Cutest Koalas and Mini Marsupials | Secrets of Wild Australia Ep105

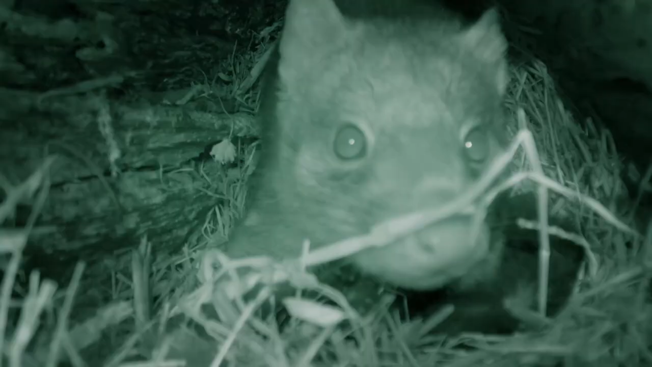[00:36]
The quoll is an independent, mighty hunter and carnivore to the core.
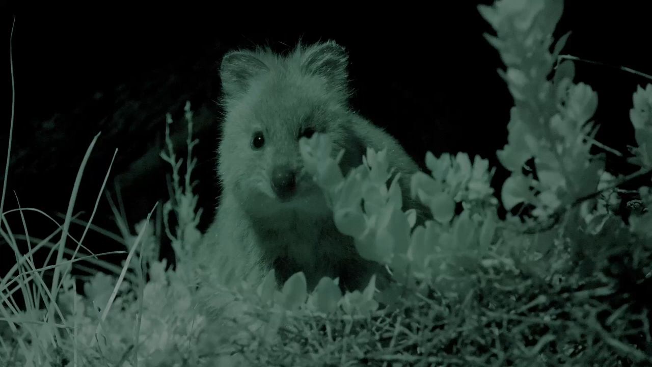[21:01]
As they feed throughout the night, many of the quokkas will stay on the island's scrubby heathland.
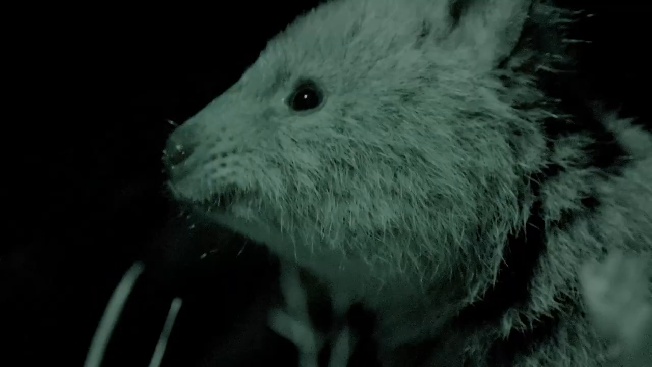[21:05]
Others travel to different feeding areas. They use the island's networks of trails, paths, and even roads.
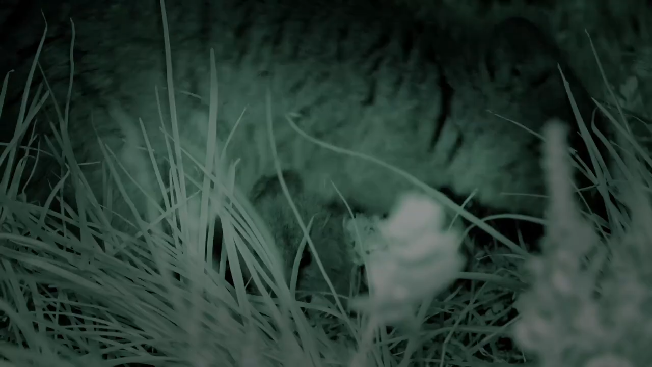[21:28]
They make their way closer and closer to bright lights,
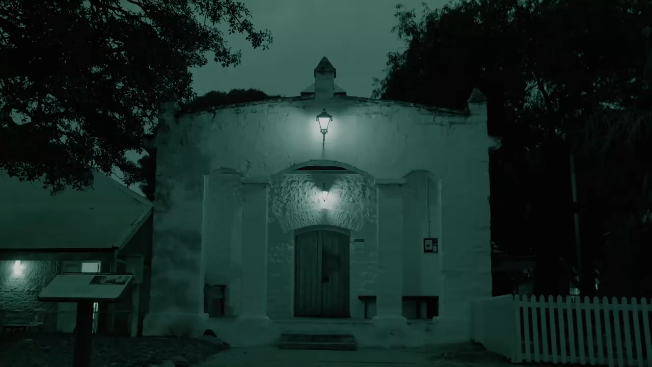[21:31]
which leads them to where the people are.
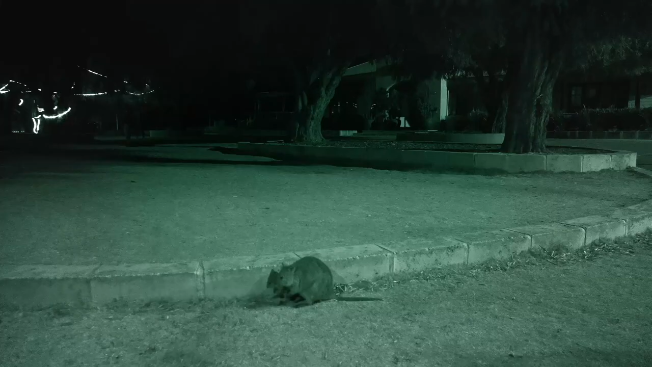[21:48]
Some already live cheek by jowl with people and include human habitats as part of their nightly feeding range.
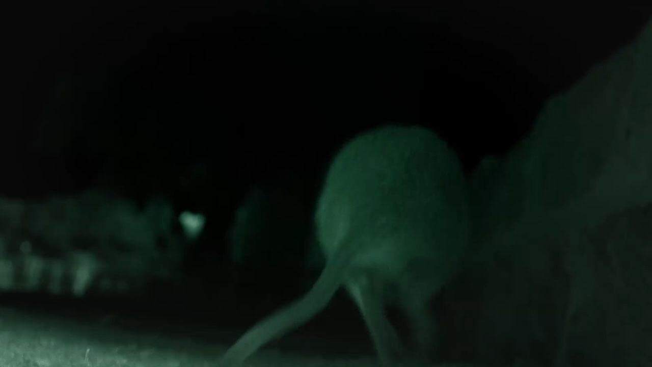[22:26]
Used to hopping the pavement, and they're not fazed at all by human hustle and bustle.